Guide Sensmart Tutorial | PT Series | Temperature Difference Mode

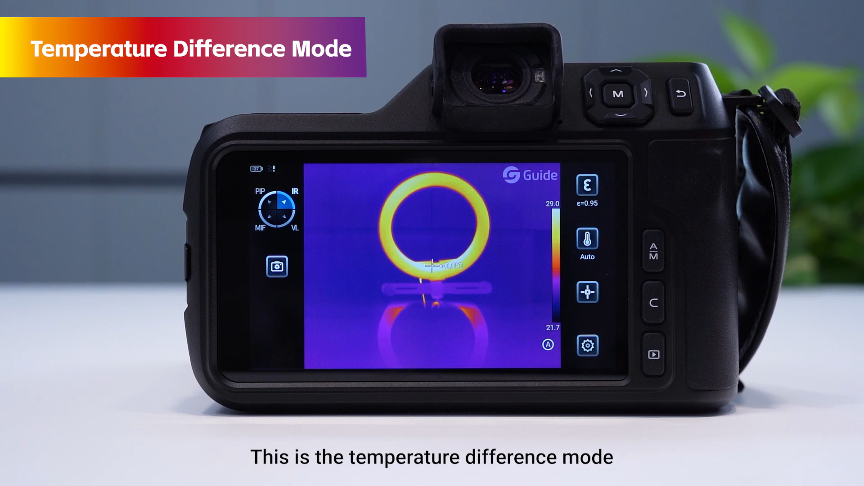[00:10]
This is the temperature difference mode, which can quickly help us to compare the temperature difference between two objects. Click on this little icon to be prompted
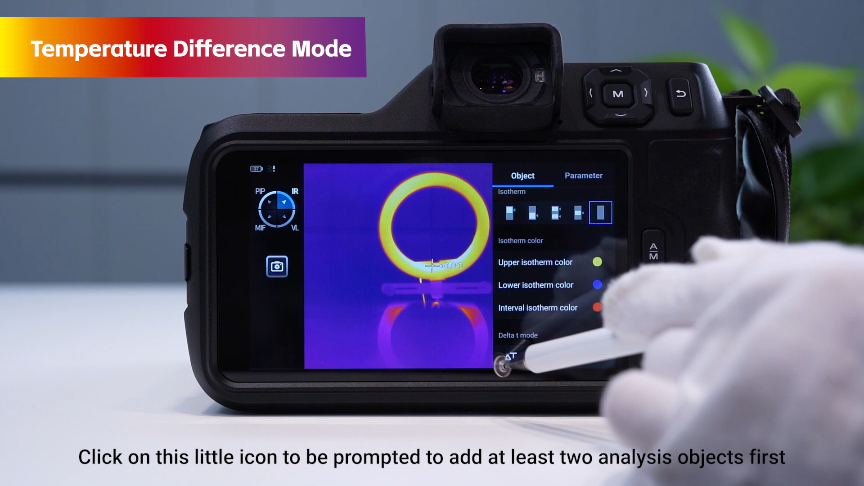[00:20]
to add at least two analysis objects first. Let's start by adding two arbitrary analysis objects.
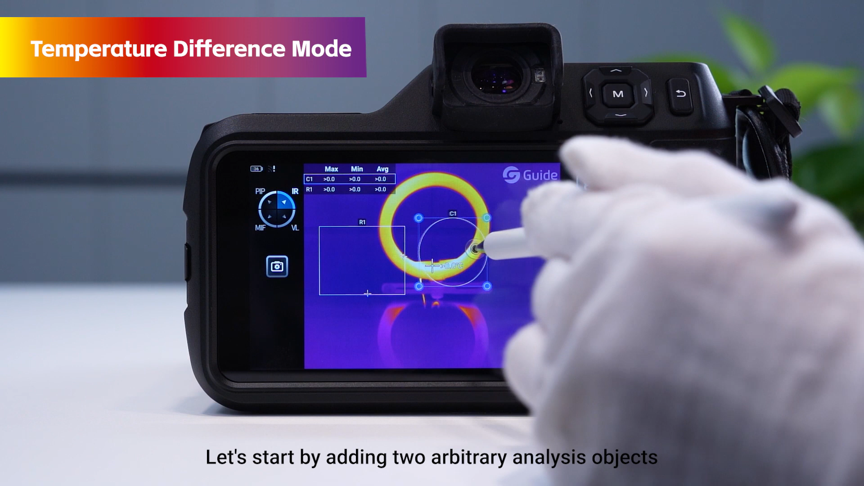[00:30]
Then click temperature difference mode to select two objects to be compared.
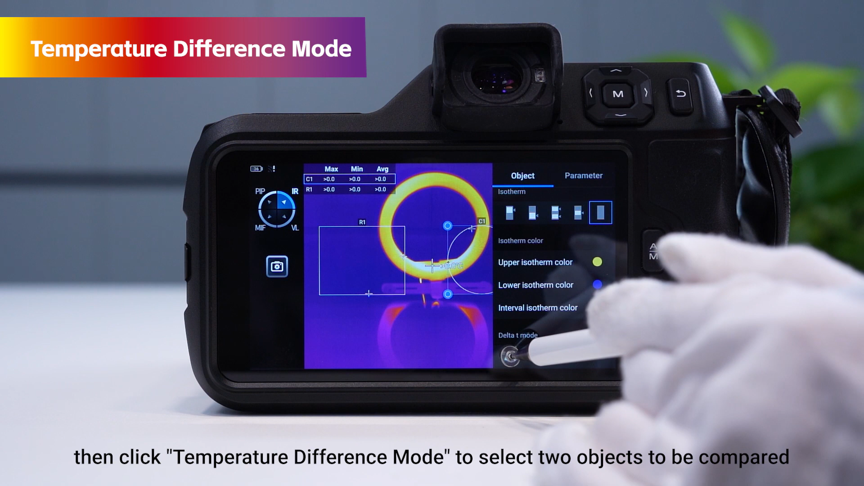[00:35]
We will see the difference in the maximum temperature,
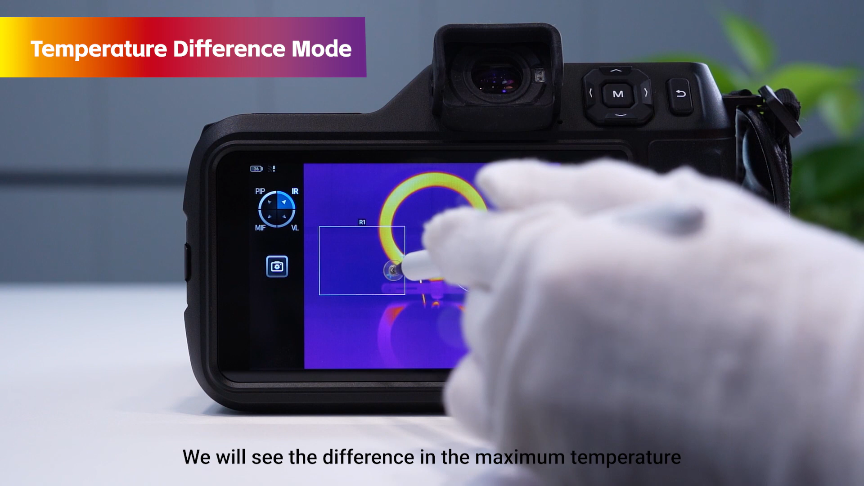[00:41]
the minimum temperature, and the average temperature between the two analyzed objects, displayed in the upper left corner of the screen,
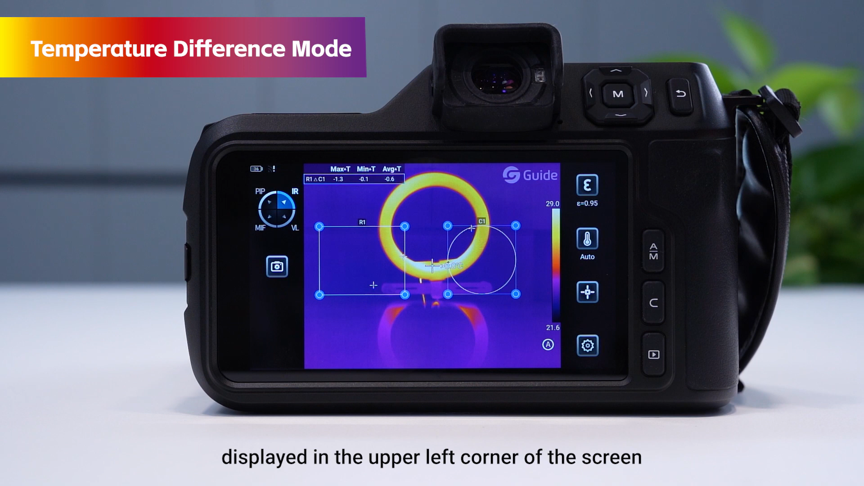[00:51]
in addition to these analysis functions.
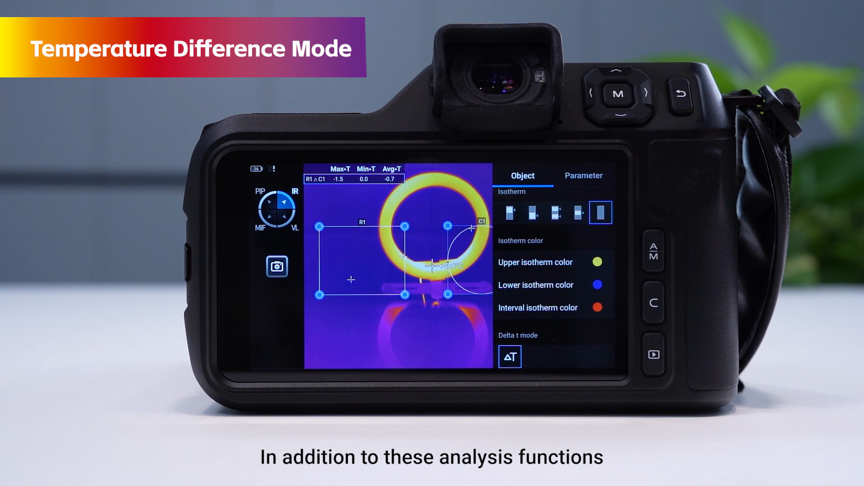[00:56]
We can also set the parameters,
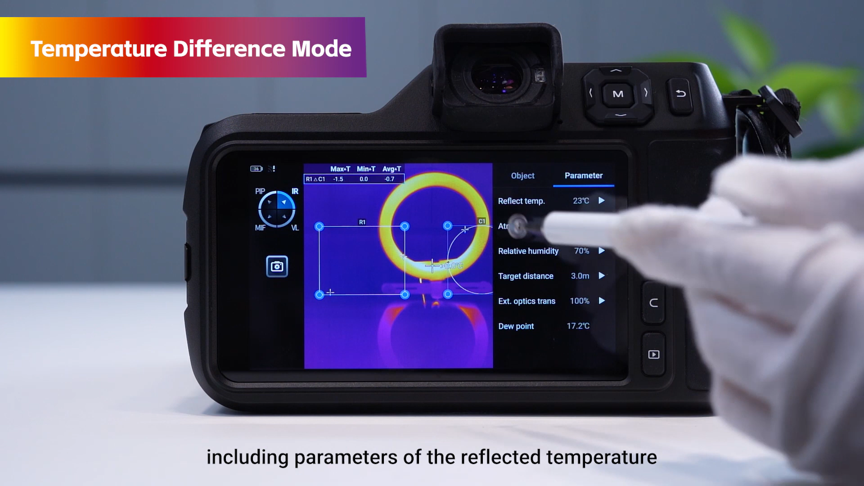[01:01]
including parameters of the reflected temperature, the atmospheric temperature,
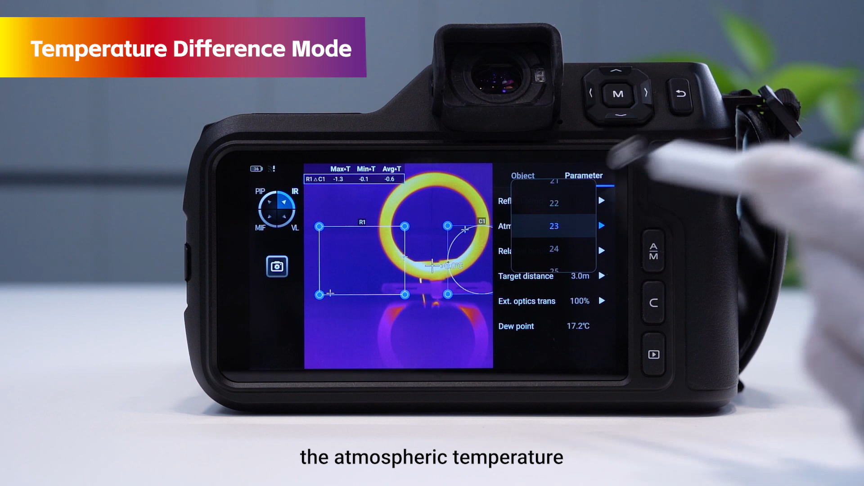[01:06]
the relative humidity, the target distance, etc.